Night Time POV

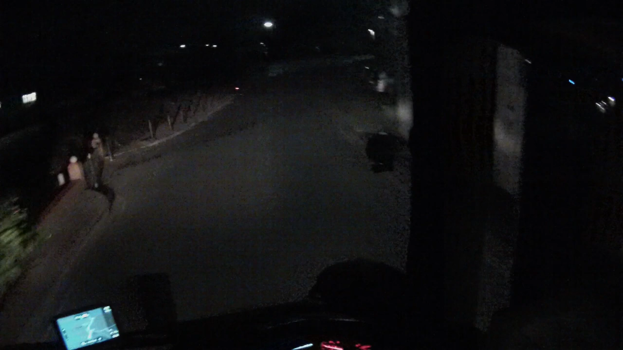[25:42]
got a few bends coming up so i don't want to overtake them just yet
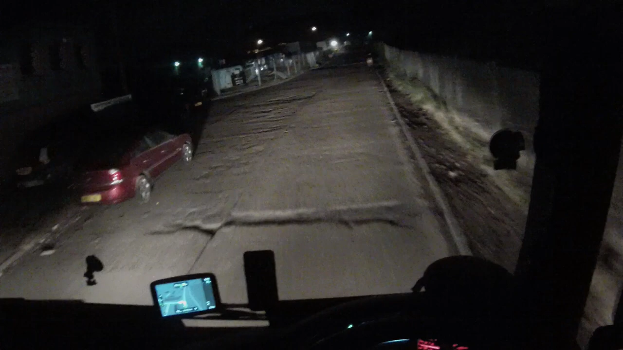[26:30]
we'll see in a sec well that car's parked quite far out ain't he take a proper wide turn to get in here then
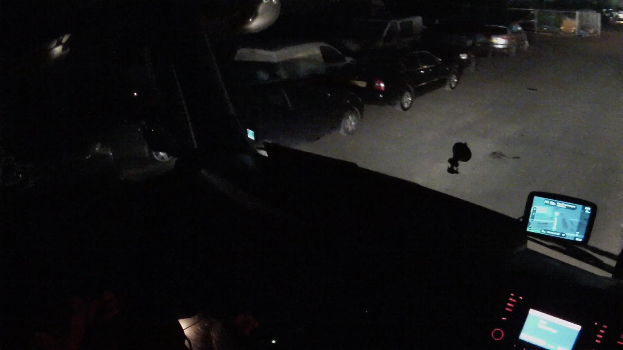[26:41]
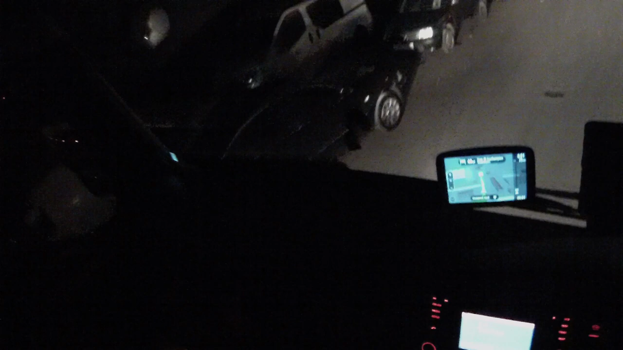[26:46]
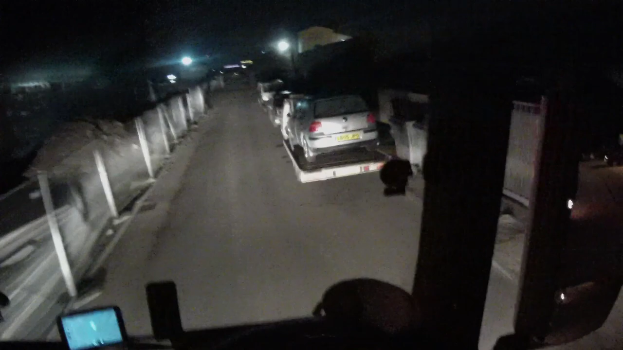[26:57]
no lorries parked outside so i head straight up to the gate